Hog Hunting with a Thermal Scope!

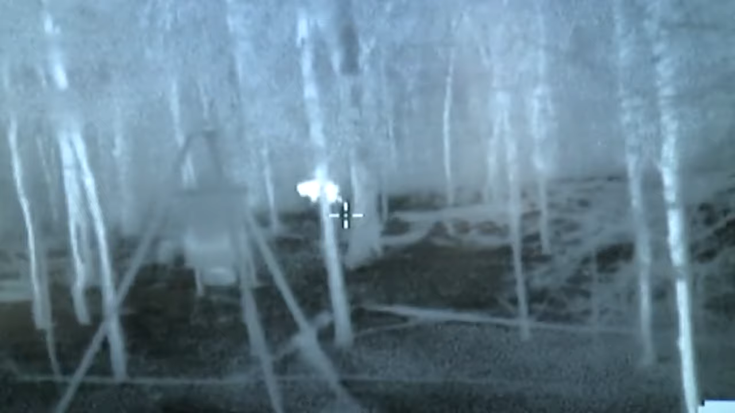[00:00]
Unlike the night footage we were watching earlier that was filmed with an external device, the footage you're watching here is filmed right through the thermal scope.
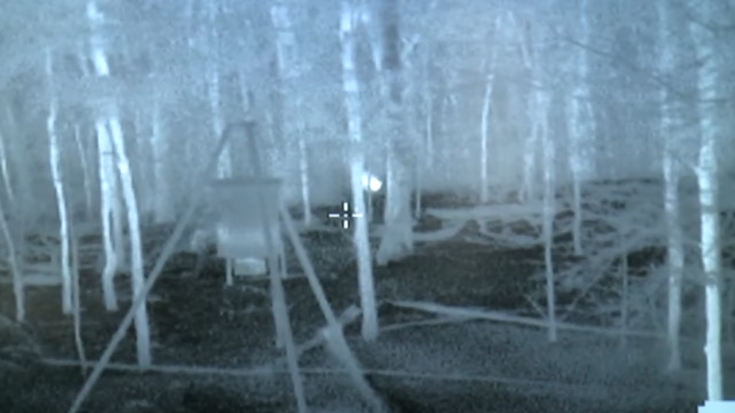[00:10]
So you're seeing exactly what the shooter's seeing.
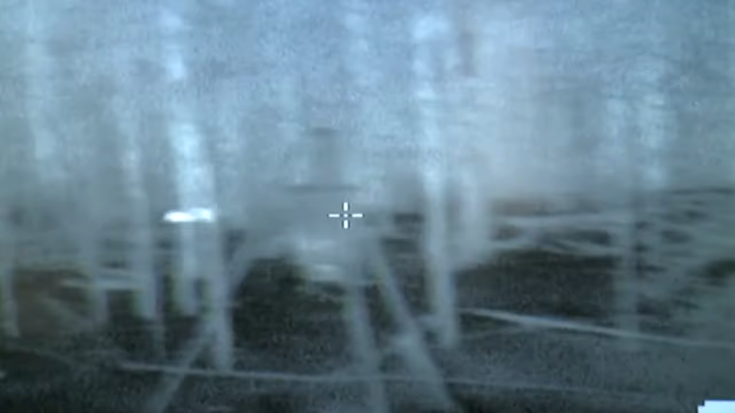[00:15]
These pigs are real nervous. If you remember earlier in the DVD,
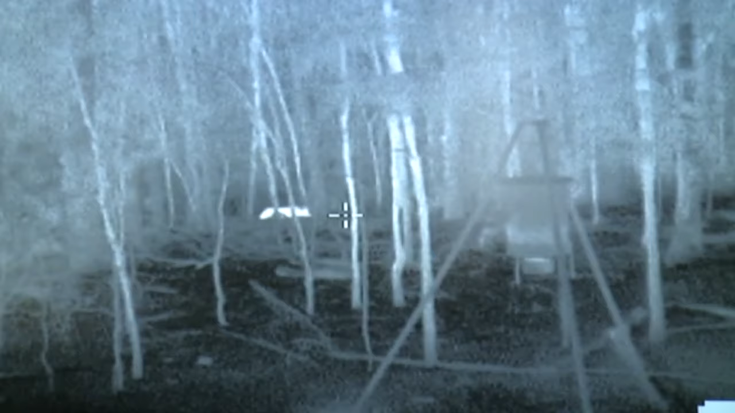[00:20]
I mentioned that pigs can get real spooky of static feeders.
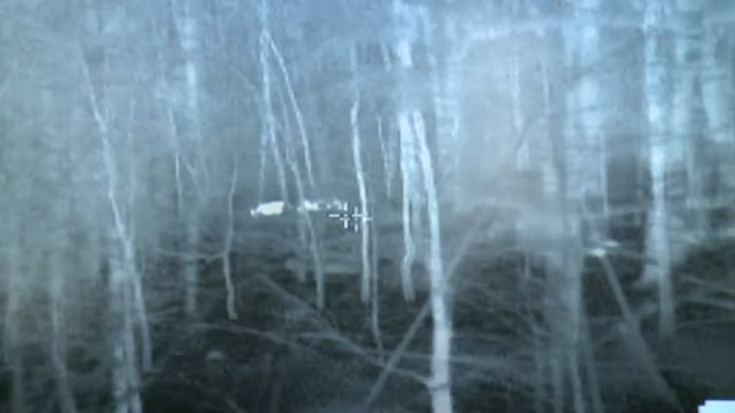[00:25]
This just goes to show you even after dark they can be really leery of static or fixed feeder locations.
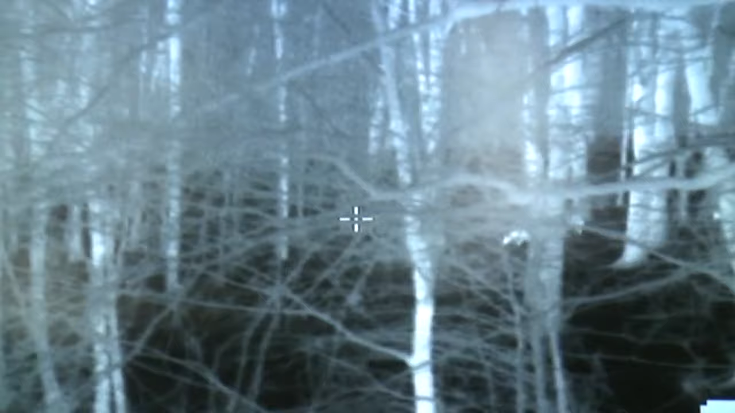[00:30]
That's one reason that bait mixing it in the post holes works real well. You can keep it moving around. Here comes another group of hogs.
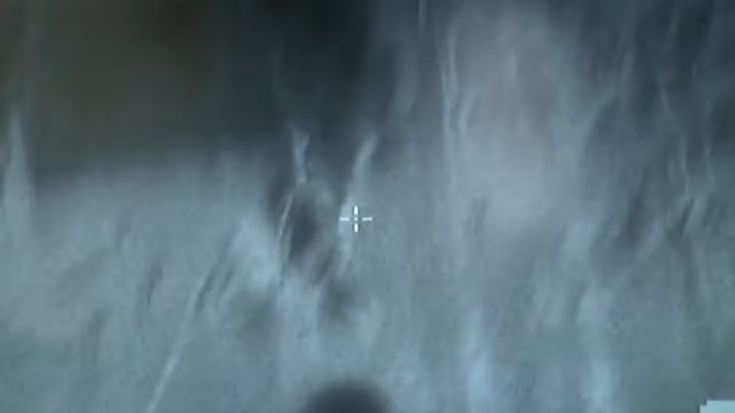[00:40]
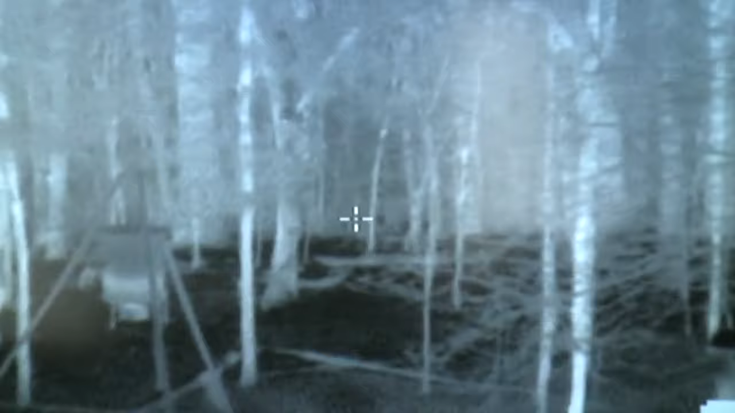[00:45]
Ed's getting his gun around to where he can get ready for a shot. You notice that one pig's limping.
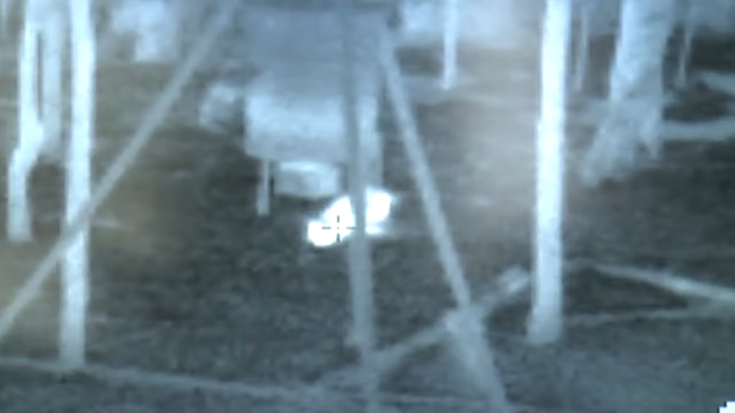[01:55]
blood starts coming out of that head wound it's the same temperature as the pig.
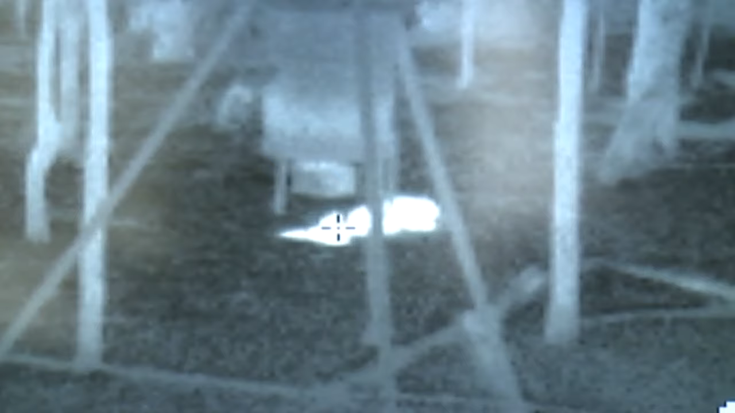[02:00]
If you'll notice the blood and actually the urine of that hog.
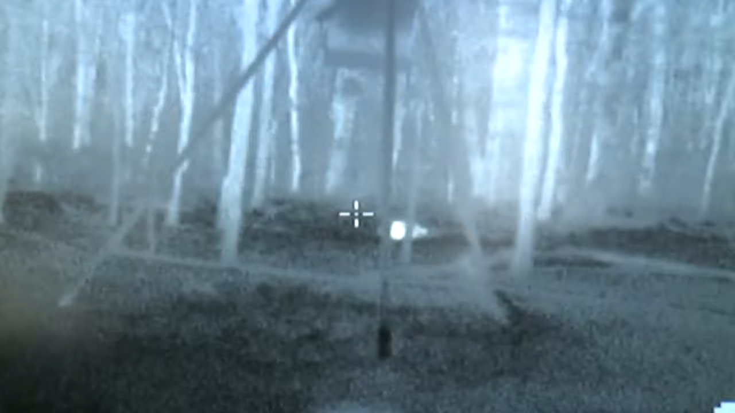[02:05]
Now thermal can also be used as a good tool for following up on a wounded game or down game.
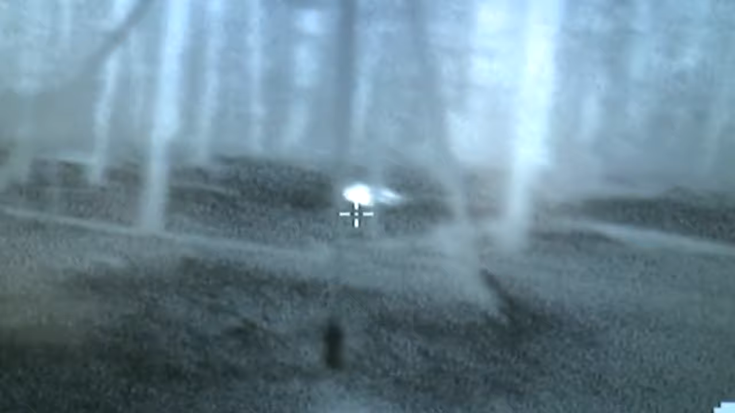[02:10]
It'll retain that body heat for quite some time.
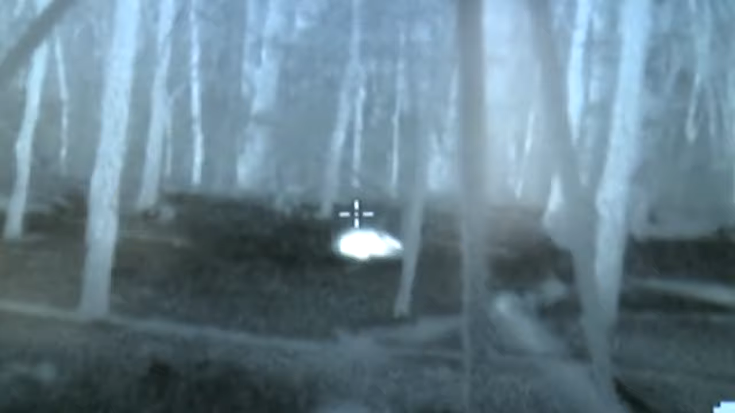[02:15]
So like following up on a wounded animal you can you can find them real easy with thermal.
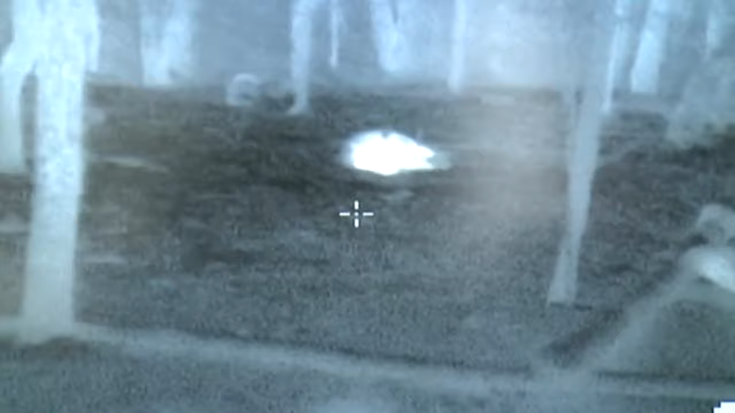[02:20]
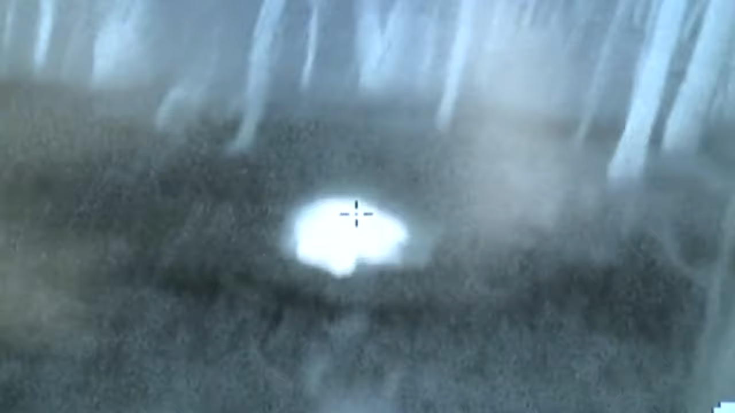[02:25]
Now thermal is is pricey but you can see the advantage that you would have with thermal.
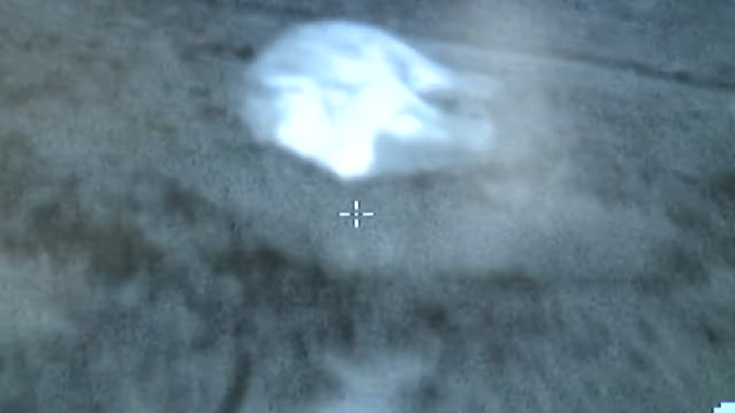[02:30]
See the detail? Incredible device.
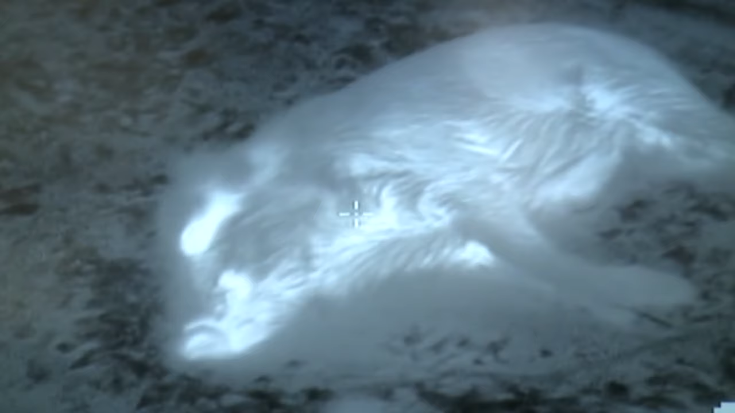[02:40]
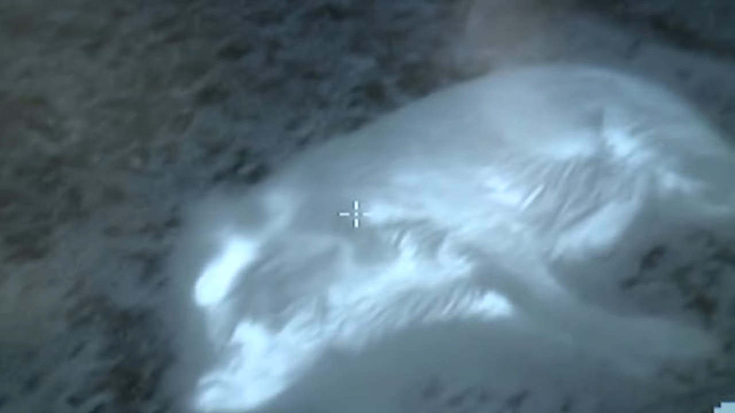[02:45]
Here you can see a little mouse running through the woods.
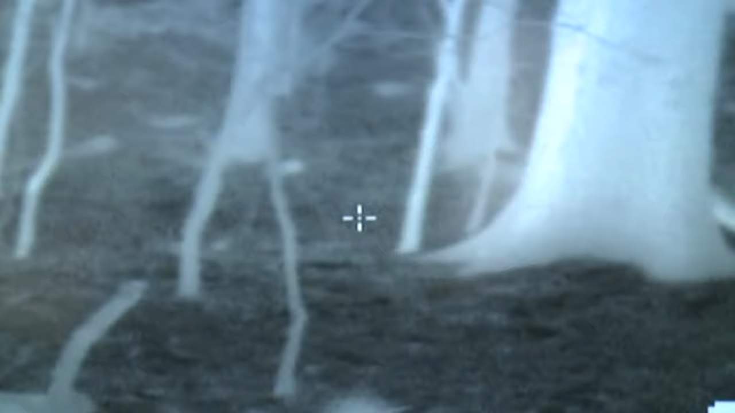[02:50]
I just go to show you just exactly how how effective that stuff is.
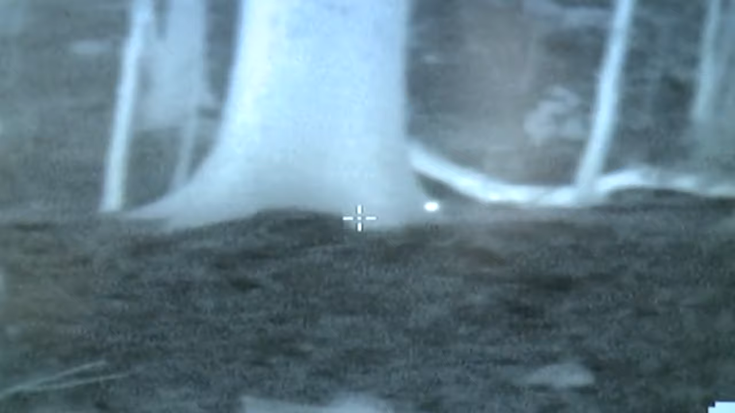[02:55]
See a mouse running around in total darkness. Now this is a group of hogs and they're out in a kind of a muddy field and there's a fence between us and them. Bart, another good friend of Ed and mine, is on the gun here.
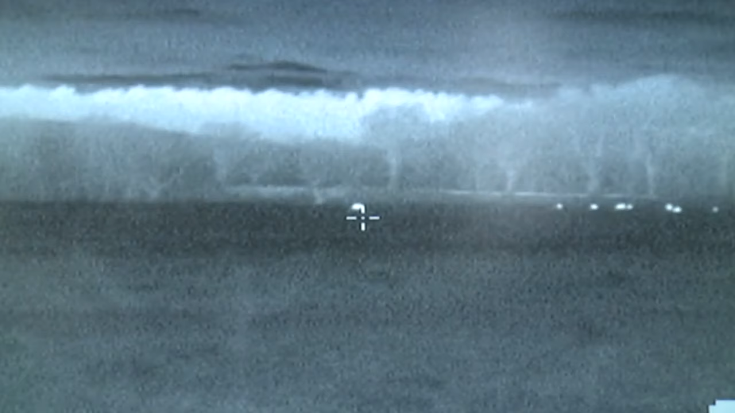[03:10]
Excellent shot and he decides to take a shot from the fence. He's dead here. There's his shot. That hog's hit.
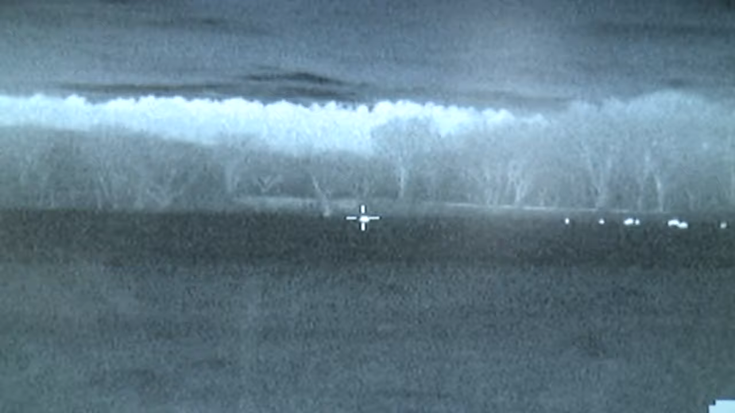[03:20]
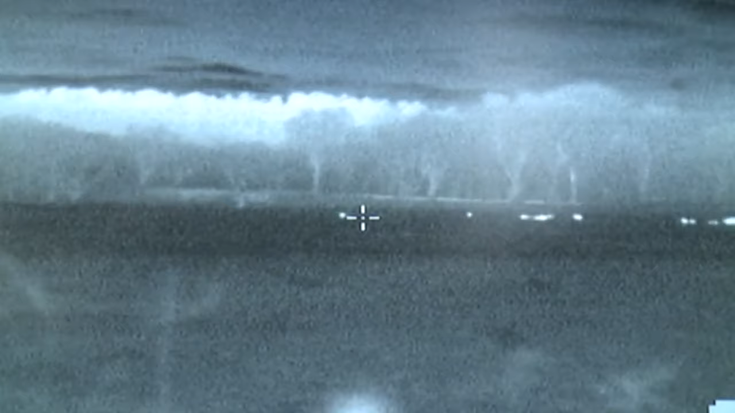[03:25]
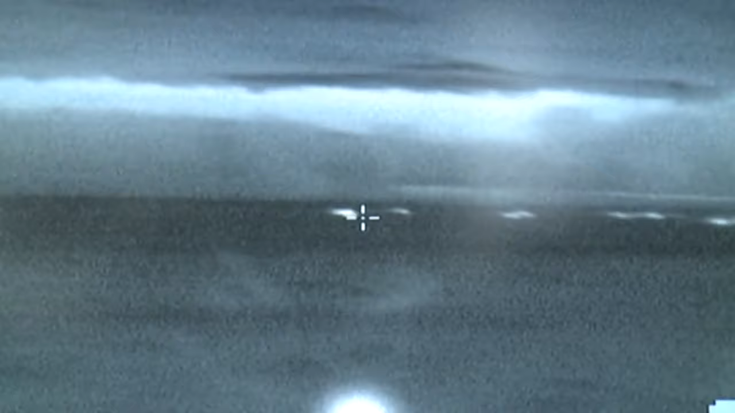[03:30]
You'll see here that's a deer running from left to right. Got that hog down finally. Start working on another one.
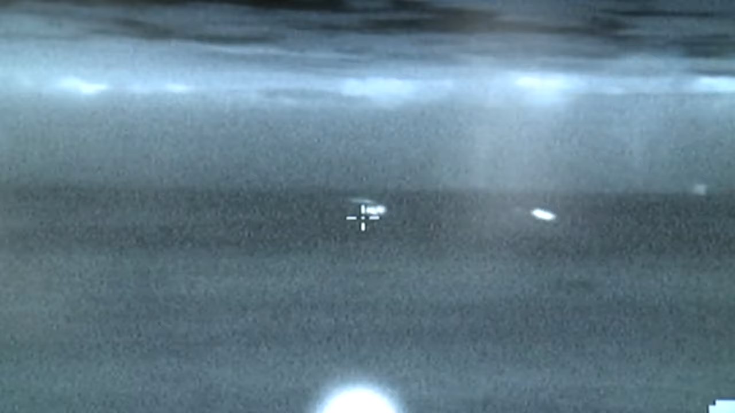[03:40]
Which one? Which one? Find one shoot it. See that lead?
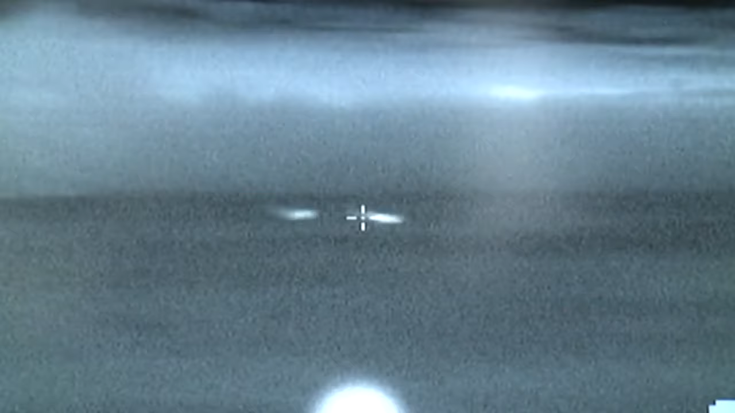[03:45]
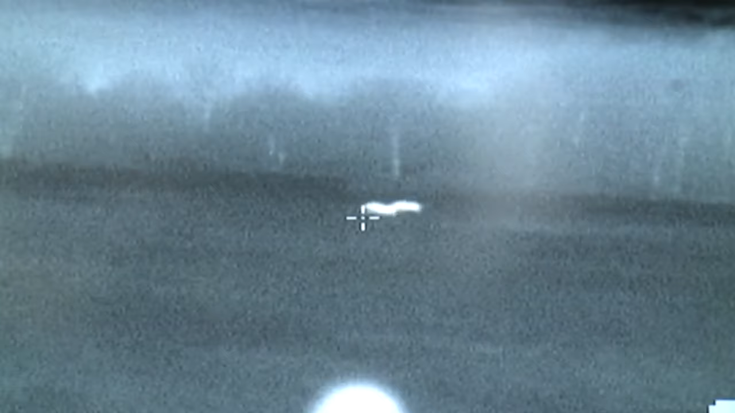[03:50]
Keep working on him. Alright we got two hogs hit.
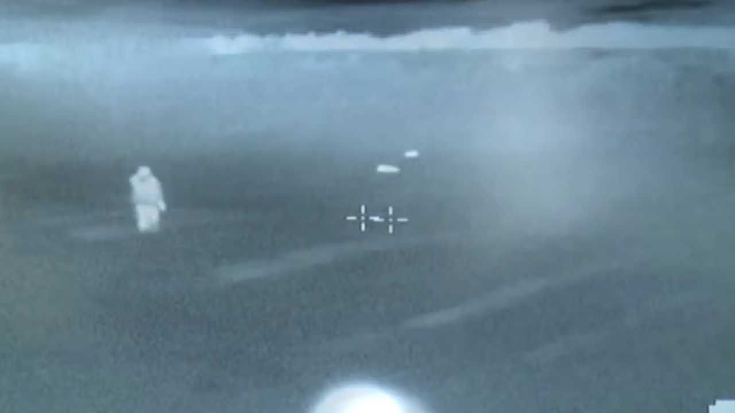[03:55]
One looks like he's dead. If you'll notice you can see that other one standing up kind of moving.
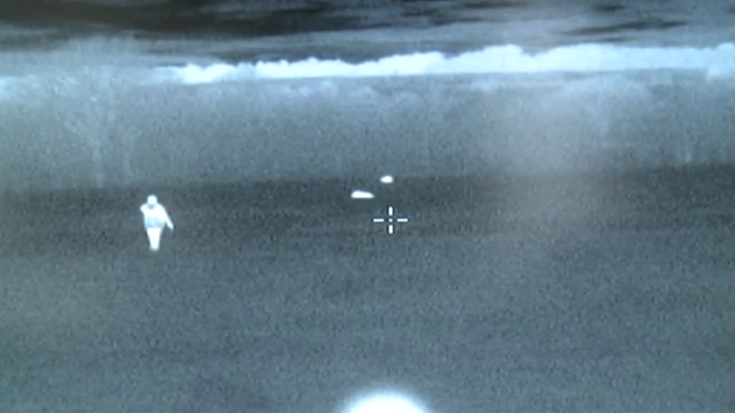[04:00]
That's just where that thermal really comes in handy. Bart, he's running his gun empty so we're, you can see the cleanup crew on foot out here.
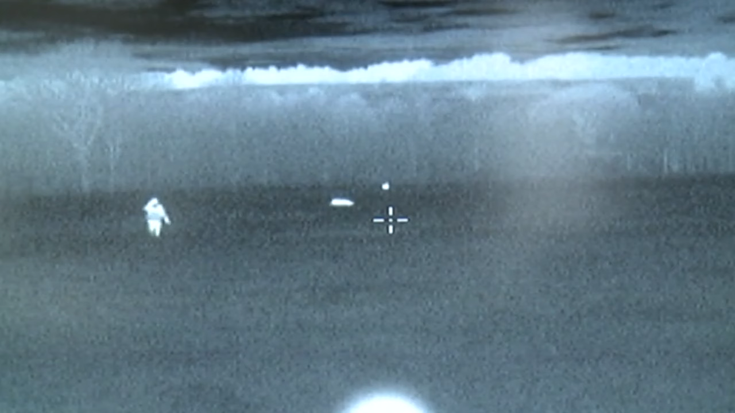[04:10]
And we come in, we're going to finish off the wounded pigs. But man, this thermal and night vision stuff is very, very effective.
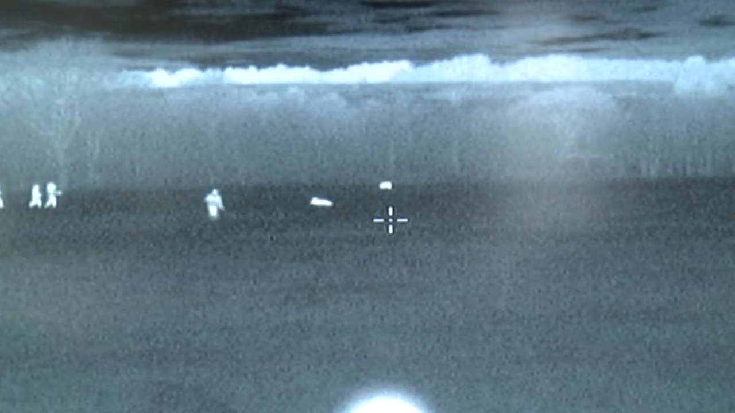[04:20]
Incredible stuff, especially on these pigs at night.